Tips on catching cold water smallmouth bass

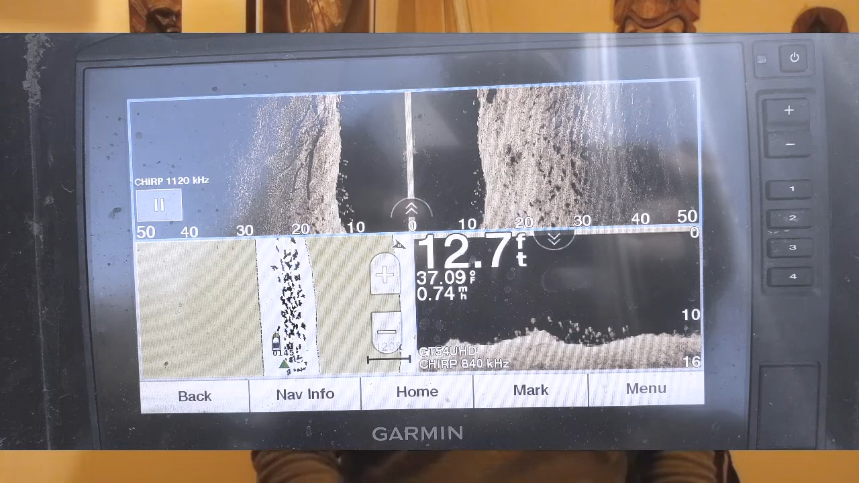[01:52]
On screen: depth 12.7 ft, water 37.09°F, speed 0.74 mph
that shows you exactly what they look like you know they're basically going to be normally close to the bottom they're going to be maybe two or three stacked up on top of each other or just stuck all the way on the bottom depending on how active they are that day and